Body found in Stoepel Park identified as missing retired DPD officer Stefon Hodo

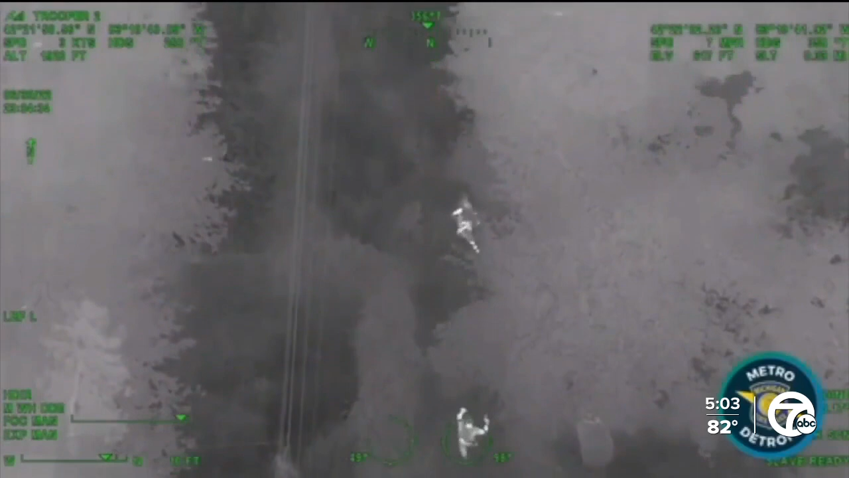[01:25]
He would be on the run for hours until the night of June 30th when Detroit police, the Wayne County Sheriff and State Police closed in on him.